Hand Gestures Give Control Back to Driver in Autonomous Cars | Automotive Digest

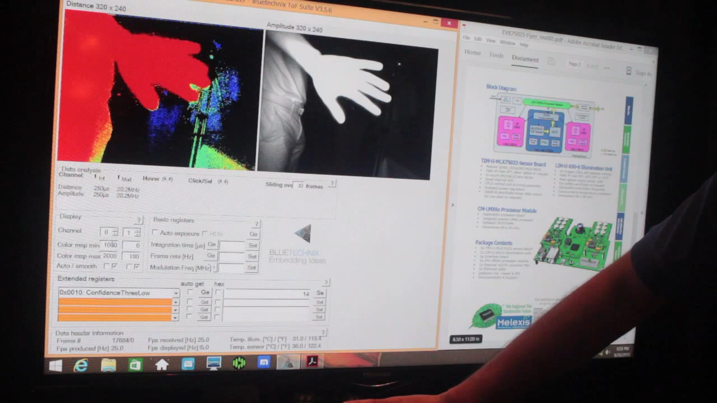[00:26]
What it enables you to do is get a high-resolution depth map of a specific area.
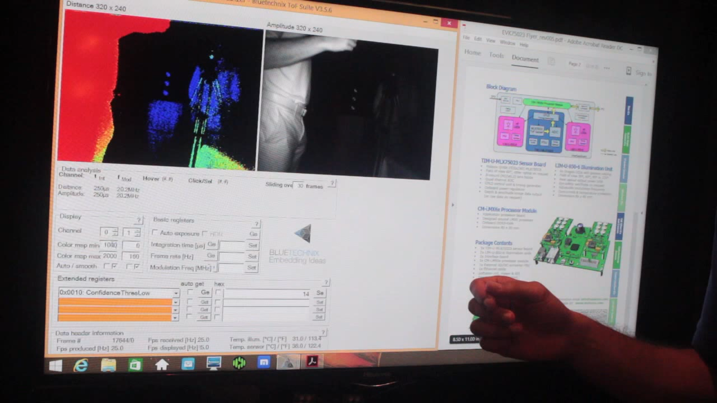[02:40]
But this is most often used in very close one meter proximity range. So as you can see here, the color red represents close distance and as you get farther away the hand turns to a lighter blue.